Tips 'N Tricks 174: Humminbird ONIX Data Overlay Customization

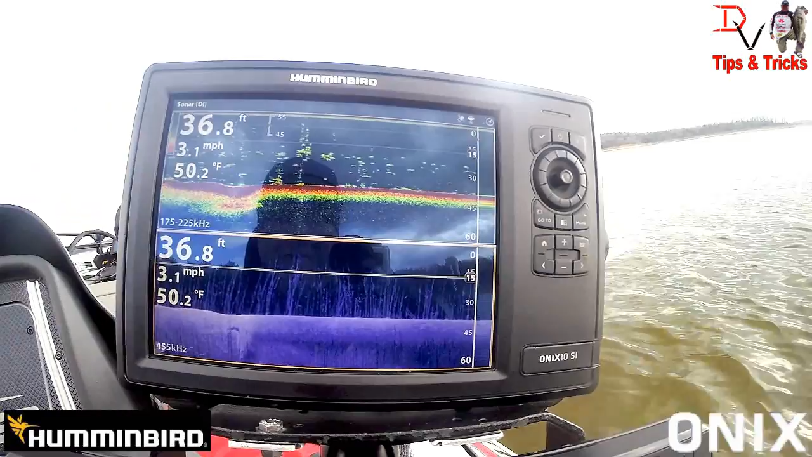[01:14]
On screen: depth 36.8 ft, water 50.2°F, speed 3.1 mph
side or 2d and down imaging side imaging the most important stuff is at the top because that's the newest refreshes data you can see here we're pretty much in an underwater force but why do I need both sets of those data you don't and that's a cool thing with the Onyx is you can come up here come down here to sonar options come down here to overlays and you can actually turn them off but what we got to do we're going to come down here to global settings and turn it off and we're going to continue and overlays
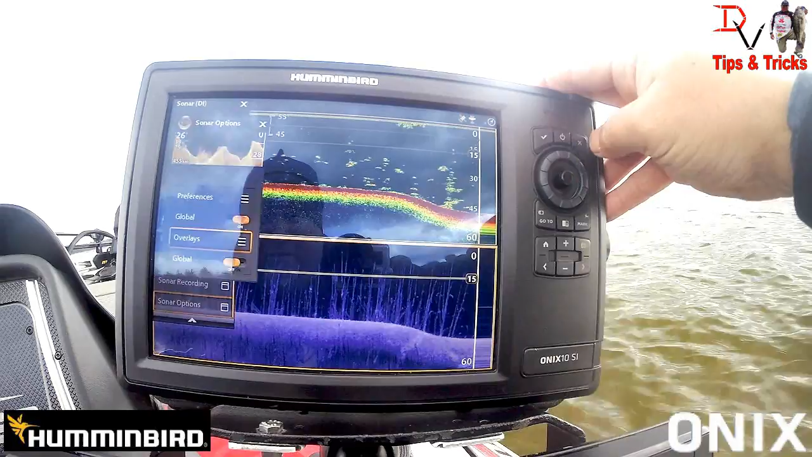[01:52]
we don't data overlays we're going to take all this stuff we're going to turn it off here now we've cleaned up our down imaging so we got full thing I know the feet the mile an hour and speed in the water temp that's all I need to really know if you need
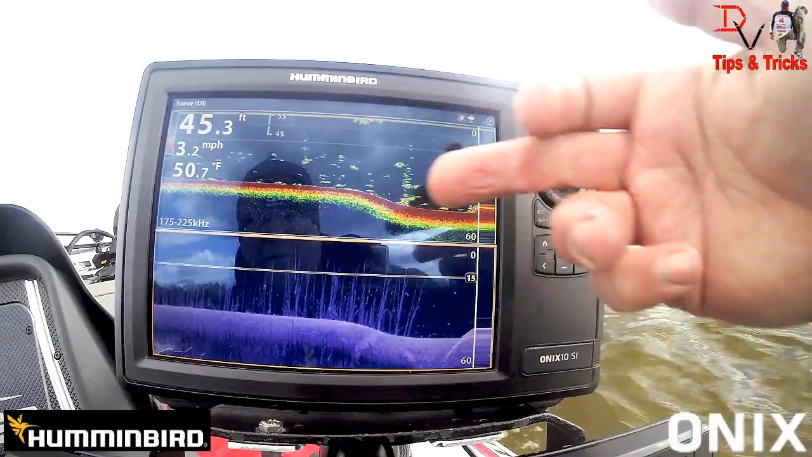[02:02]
On screen: depth 45.3 ft, water 50.7°F, speed 3.2 mph
more you can put it down at the bottom but you can that global overlays is basically anytime you have a down imaging screen
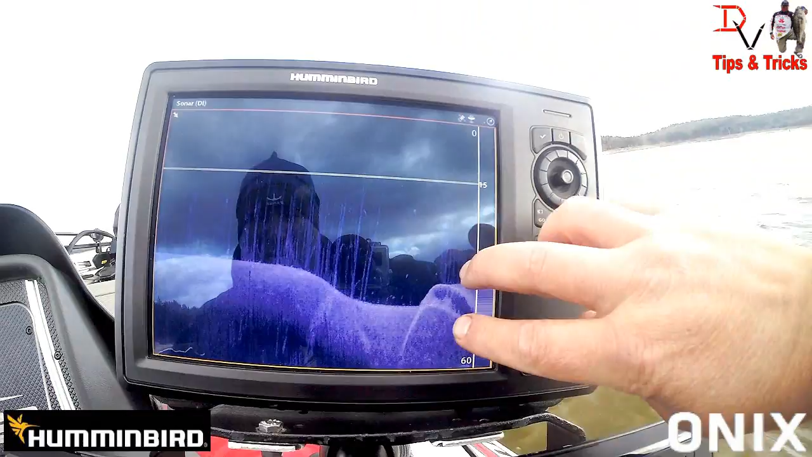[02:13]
you're going to have that data now you don't have it there now you can come back and you can see the data up here have more clean screen we flip over here to we'll
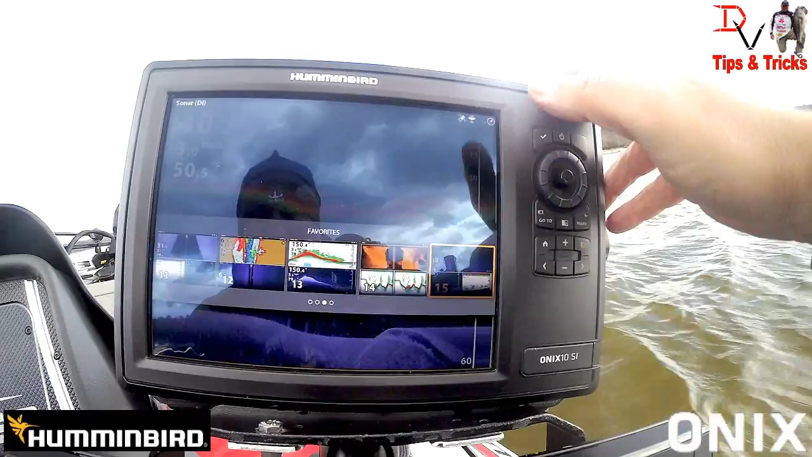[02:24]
go to our three-way split we've got data on every one of those screens this is where it's maybe a little more critical our most current data is up here this data down here we'll go to
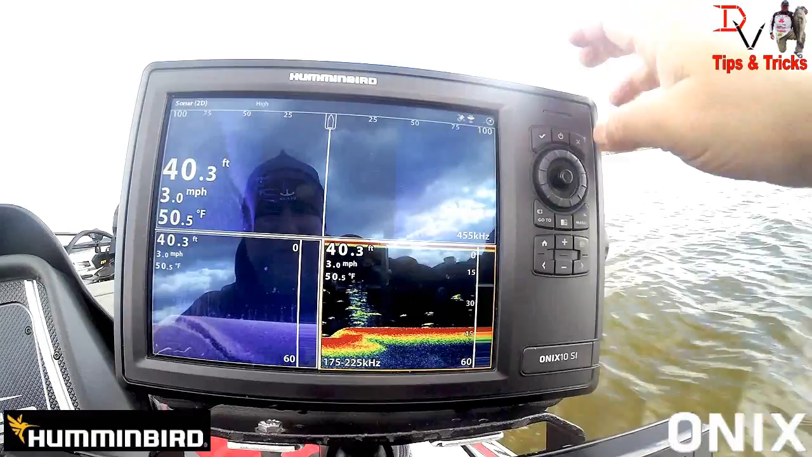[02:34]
On screen: depth 40.3 ft, water 50.5°F, speed 3.0 mph
2d we'll hit our menu come to sonar options and we're going to come down to overlays we'll come down here to data overlay we're just going to turn it off turn it back on it's
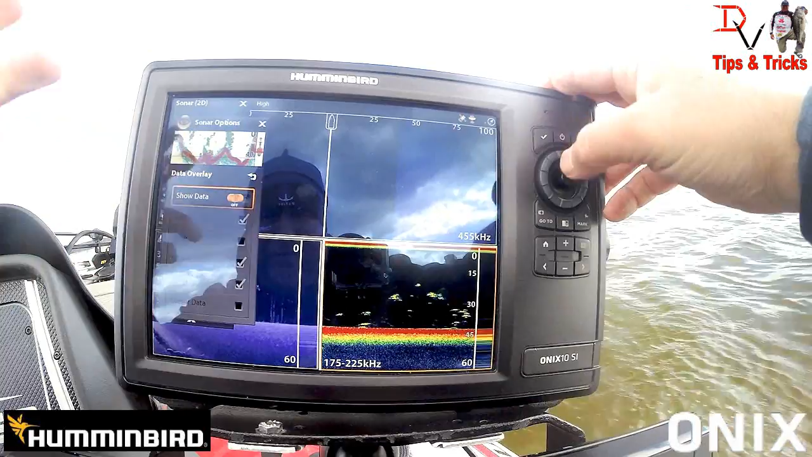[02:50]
going to be right back on there I can quickly turn it on and off
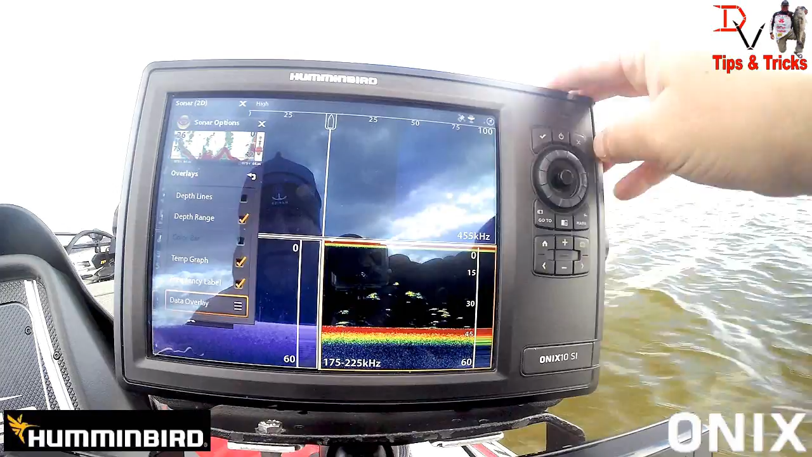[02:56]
here come over here
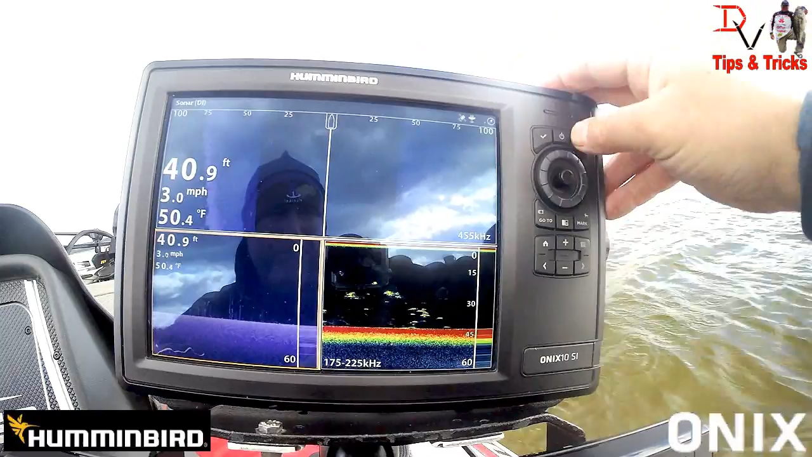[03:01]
On screen: depth 40.9 ft, water 50.4°F, speed 3.0 mph
hit our menu slide down here go to sonar options overlays data overlay now we've got it turned off and now we can see everything is down there wow look at them trees look at them fish on chirp 2d sonar
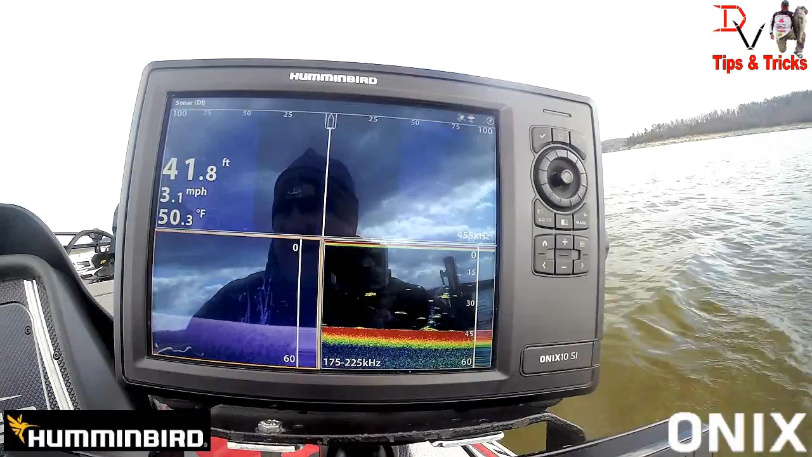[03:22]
On screen: depth 41.8 ft, water 50.3°F, speed 3.1 mph
man it is time to go do some fishing but I wanted to show you that real quickly because it uh it's one of the things you can clean up your screen and not have all that stuff personally to me I may move this down here turn it off up here I get more we could do that real quickly come down here sonar options and we'll come down here to preference to overlays we'll come to data overlay we'll turn it
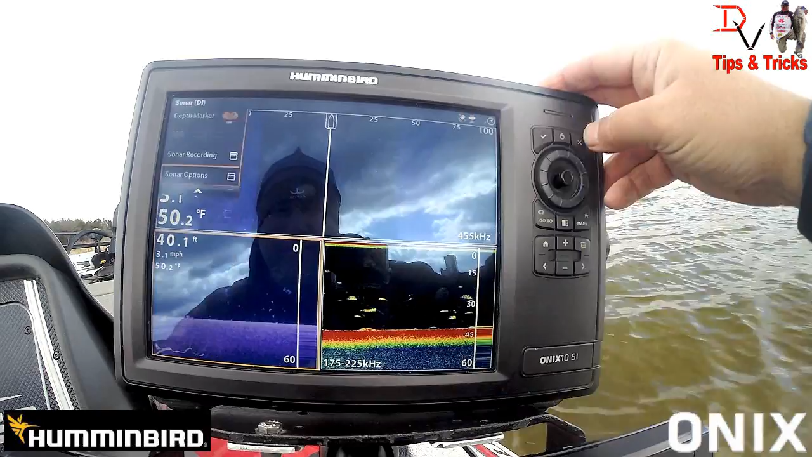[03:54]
On screen: water 50.2°F, speed 3.1 mph
on but we'll come up here to the side imaging come down here to data overlay turn it off
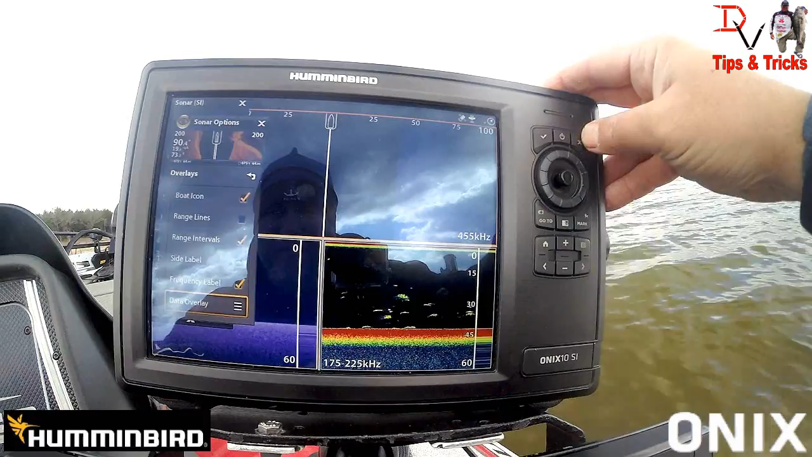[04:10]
now look at that we've got just the right amount of
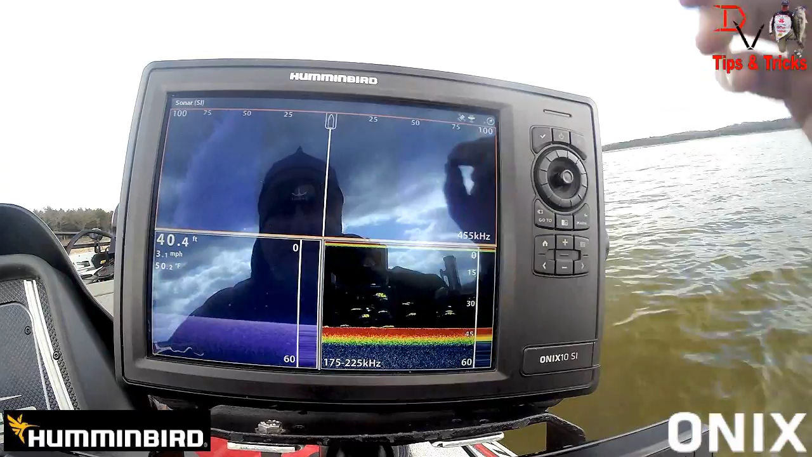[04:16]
On screen: depth 40.4 ft, water 50.2°F, speed 3.1 mph
numbers up in there we don't have to be looking through all that stuff one
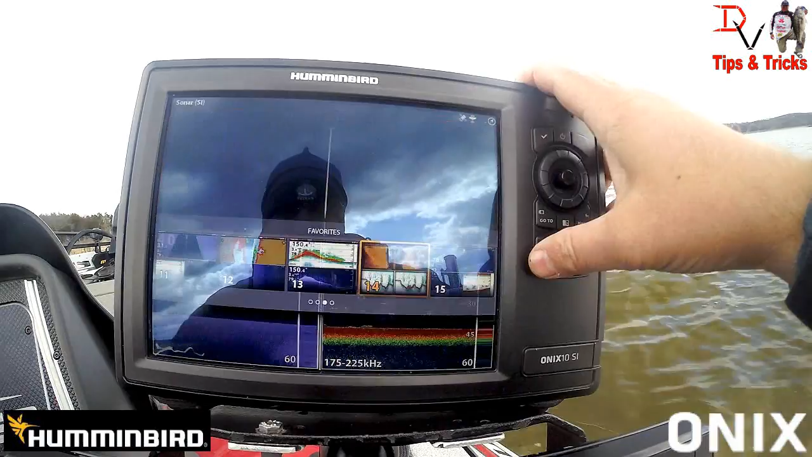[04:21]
other thing that I was going to show you is whoop we'll get on the right screen here go to 13 we have the chart the
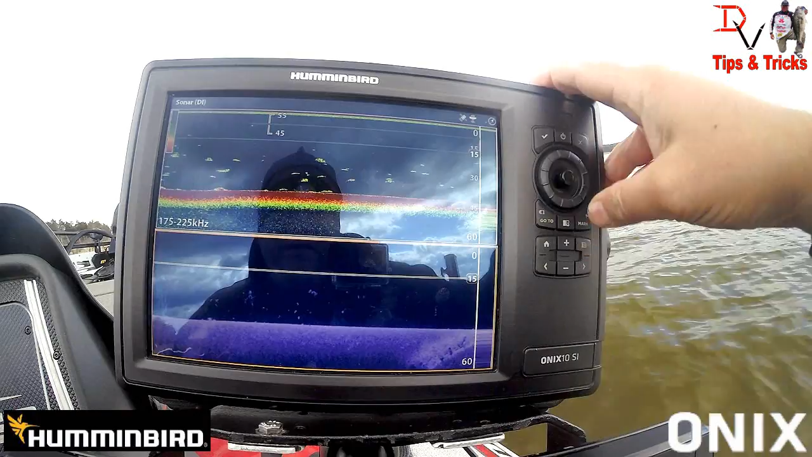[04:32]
the depth range marker we can get rid of them too if you're not needing depth range markers come up here and turn them off
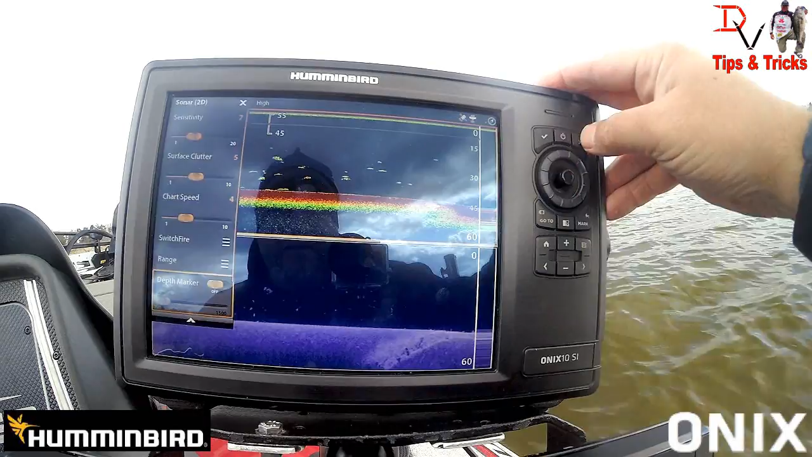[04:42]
and you've cleaned up your screen I hope that helps I helped that